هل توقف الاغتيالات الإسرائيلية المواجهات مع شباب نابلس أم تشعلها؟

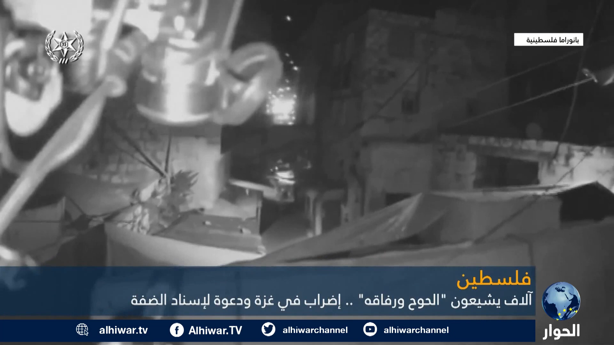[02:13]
اقتحمت عدة أحياء بالبلدة القديمة من نابلس مدفوعة بتعزيزات
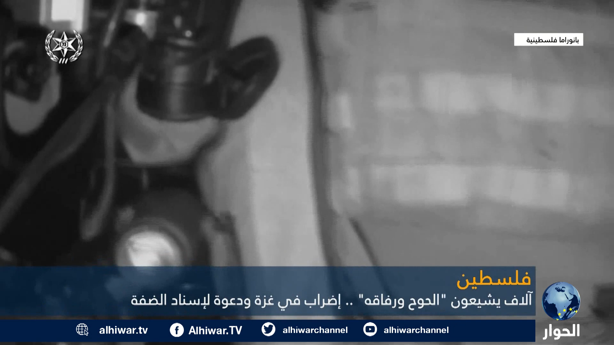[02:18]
عسكرية كبيرة تساندها طائرات مسيرة وسمعت أصوات إطلاق نار